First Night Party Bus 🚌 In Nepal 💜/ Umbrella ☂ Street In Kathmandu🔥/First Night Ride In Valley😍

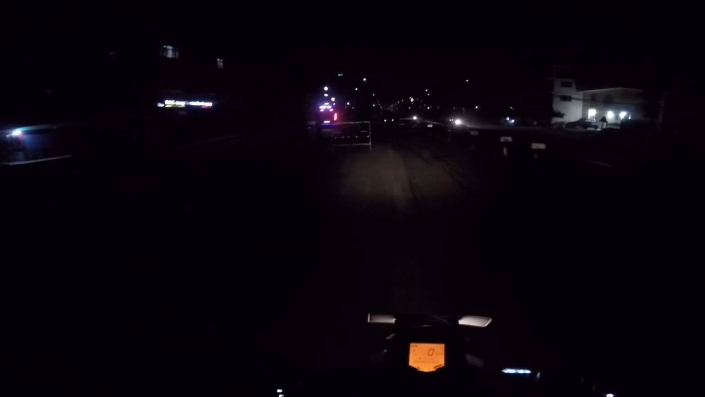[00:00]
ए यो पार्टी बसो म्यान, बस एकदमै एट्र्याक्टिभ देखिँदा रहेछ क्या,
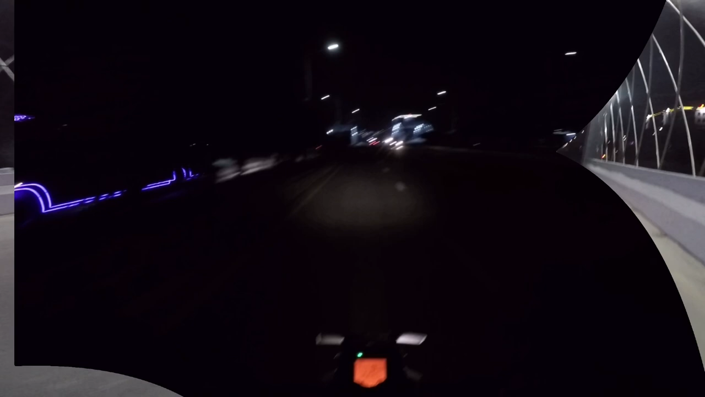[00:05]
नेपाल पार्टी बस है, पार्टी बस त्यही नै दामी देख्दो रहेछ है। ल
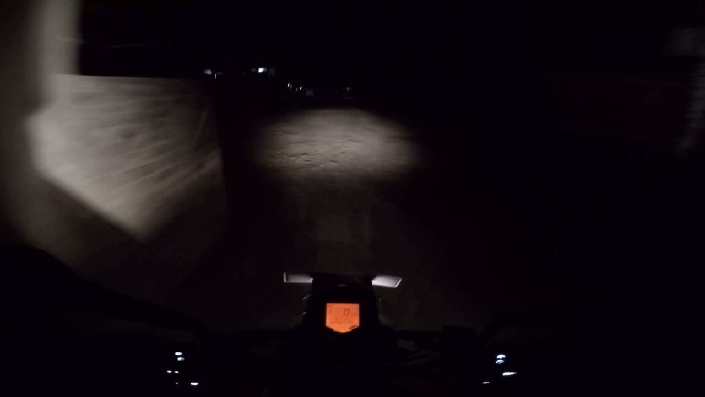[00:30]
अनि म र एलिस चाहिँ हामी एयरपोर्ट जाँदैछौँ, किनभने हाम्रो बेनाजु चाहिँ आज क्यानाडा जाँदै हुनुहुन्छ, अनि अस्ति चाहिँ भिजा आयो उहाँको। सो वी आर गोइङ टु एयरपोर्ट है, क्याच यु गाइज देयर है त।
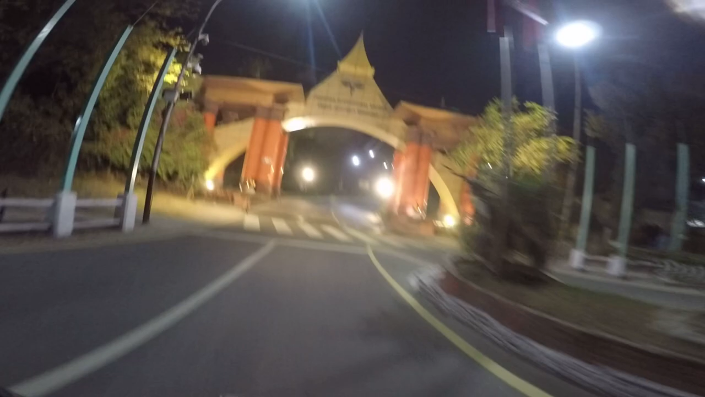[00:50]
सो हियर इट गोज है, त्रिभुवन अन्तर्राष्ट्रिय विमानस्थल। सो यहाँ भिजा आएपछि चाहिँ अर्कै भाइ चाउँछ क्या, हुन्छ नि लाइक एकदमै सफा होइन,
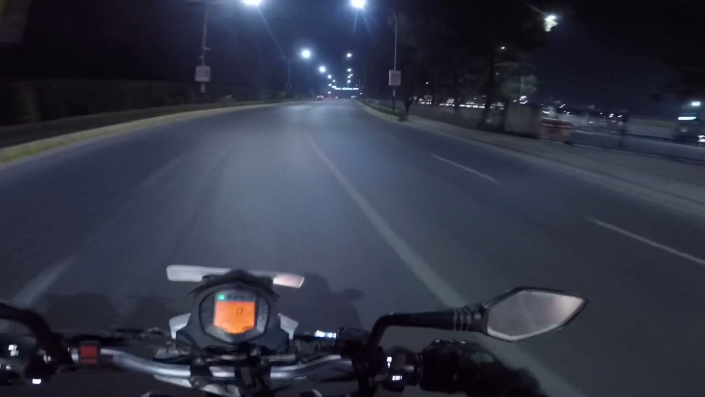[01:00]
काहीँ फोहोर छैन, एकदम वेल मेन्टेन पिच रोड है, गडङ गुडुङ त्यस्तो केही पनि छैन, बिग्रेको छैन रोडहरू है, लाइक अति नै आनन्द जस्तो फिलिङ पाउँछ क्या। अझ यहाँ त त्यो एउटा ऊ पनि छ क्या, त्यो वाटर के त
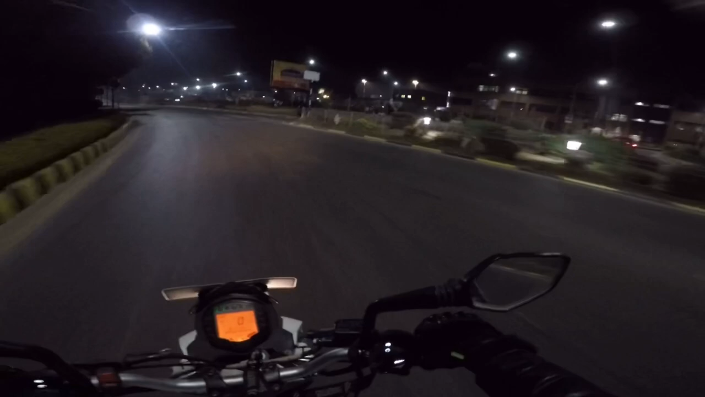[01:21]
ए हामी कहाँ ओए सिट सिट सिट, त्यही त हामी त ल डोमेस्टिकतिर जाने बानी पर्दा क्या। अब जहिले हामी उता रुकुम जाँदा उता डोमेस्टिकबाट जान्छ नि त, अनि म त सिधै उतातिर गइदिएर आएँ क्या।
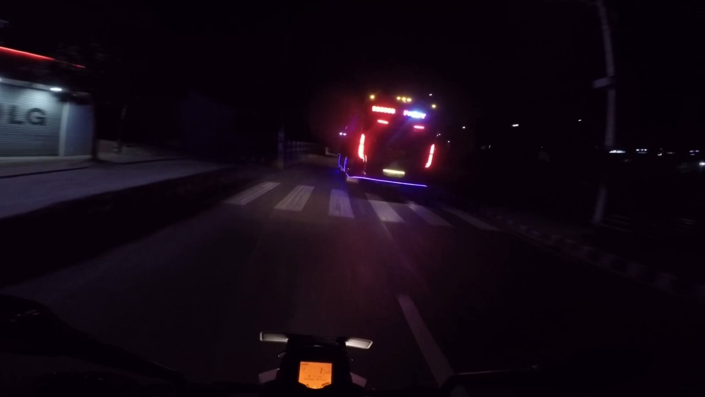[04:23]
हेर्दा त पार्टी भइरह होला या भेटिन्न होइन हल्का हो ल, भित्र पुरै पार्टी भइरहेको क्या हो ल,
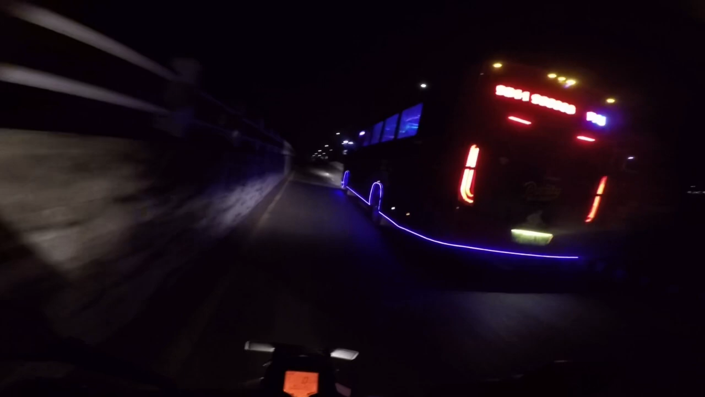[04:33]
हेर्नु यो पार्टी बस्छ क्या, अस्ति भर्खरदेखि ऊ हेर्नु नाचिरहेको छ नि त्यहाँ, दामी दामी दामी सो सही हो म्यान। सो है वान अफ द फर्स्ट पार्टी बस अफ नेपाल क्या है,
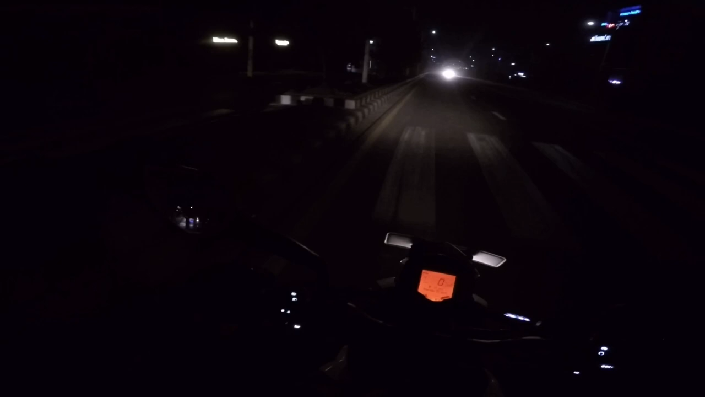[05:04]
सो फाइनली त्यो बस पनि देखियो क्या आज. दामिलो होम एडभेन्चर्स समथिङ के लेखेको छ क्या बसमा.
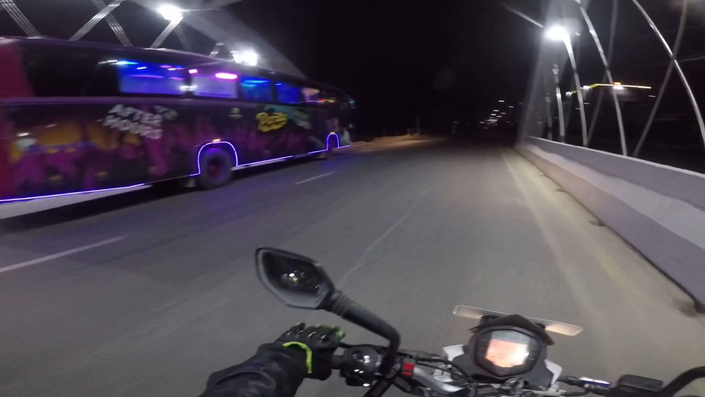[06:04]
नाइट लाइफ, इट स्लिप रेभ रिपिट रे है. सो काइन्ड अफ भेरी असम बस के है, हुन्छ नि लास्टै नै दामी देखिरहेको छ बसको भ्यू. वाओ म्यान दामी.
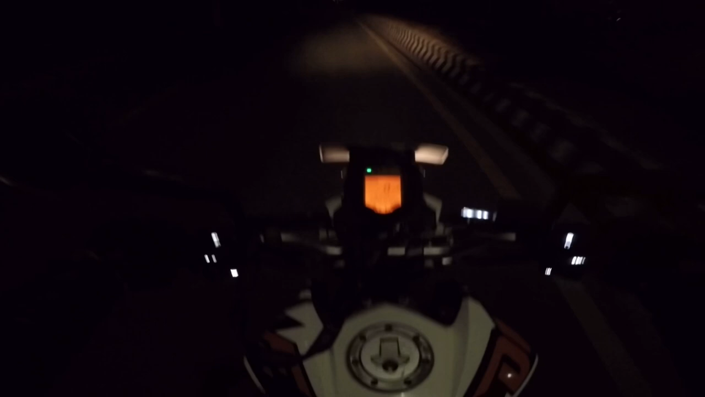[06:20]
सो त्यो बस त्यहीँ रोक्यो होइन, हामी चाहिँ हिँड्यौँ न्यू रोडसम्म जानु छ हामीलाई. न्यू रोडमा गएर त्यो अम्ब्रेलावाला ठाउँ हेर्न मन लागिरहेको छ.
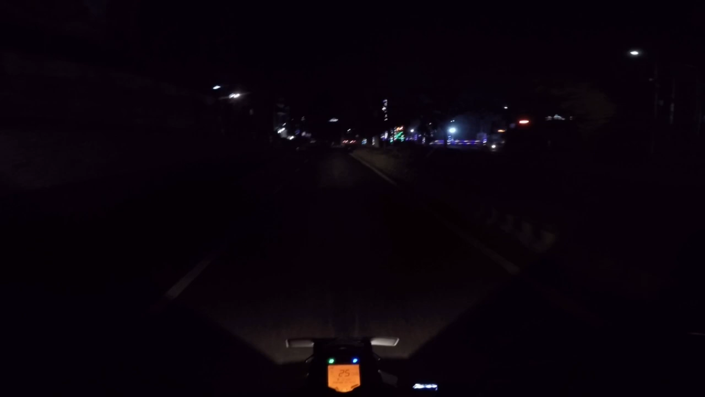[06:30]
सो है वेयर हेयर एट माइती घर मण्डला है. रातिमा चाहिँ यो लाइटनिङ्सहरूले गर्दा कस्तो दामी देखिरहेको हुन्छ क्या लास्टै नै.
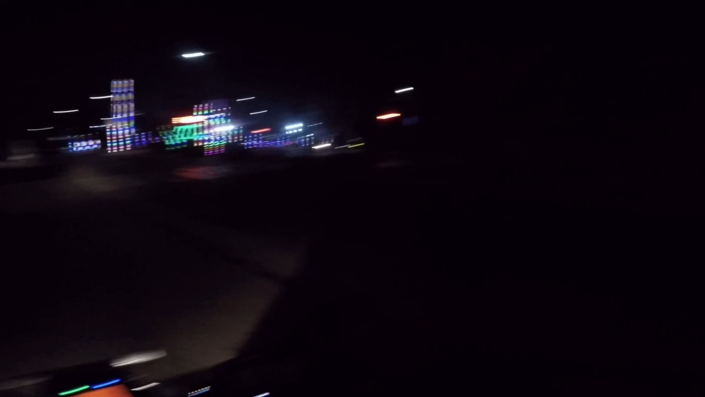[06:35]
ओ सयो सयो सयो, क्या दामी देखिरहेको क्या.
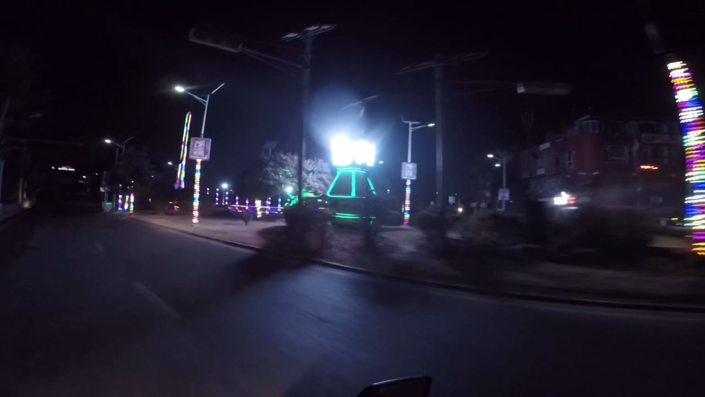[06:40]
यहाँ पुग्यौँ है हामी, यो न्यू रोड गेट मेरो पुग्न लायौँ है. सो यही न्यू रोड गेटको यो लेफ्ट साइडतिर यो के भन्छ त्यो मन्दिर जाने साइडतिर हो जस्तो लाग्थ्यो त्यो. ओ भाउ यहीँ रहेछ ल.
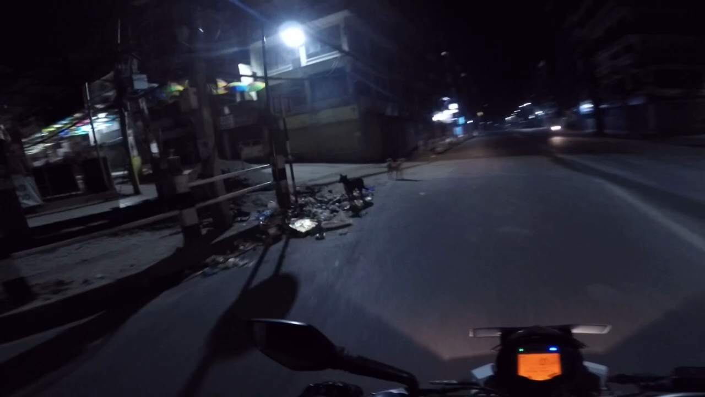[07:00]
सो पा दामी देख्दो रहेछ क्या है रातिमा पनि.